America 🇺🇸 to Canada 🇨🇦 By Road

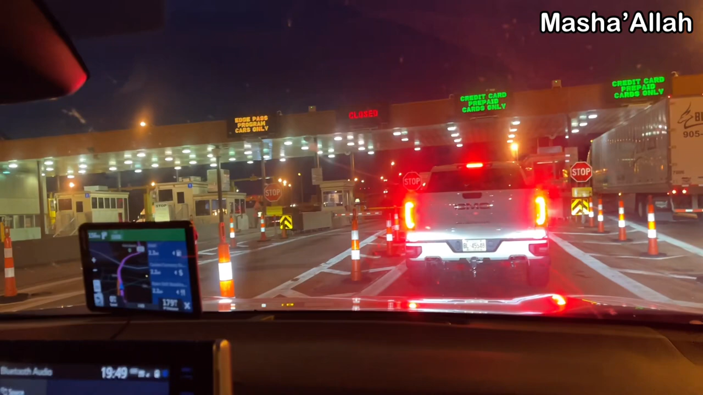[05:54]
और दूसरा ये कि अंधेरे में बच्चे तंग बहुत होते हैं, तो ये मेरे लिए थोड़ा था कंसर्निंग। और यहाँ पर ये देख सकते हैं हम लोग बस अब बॉर्डर के करीब आ चुके हैं।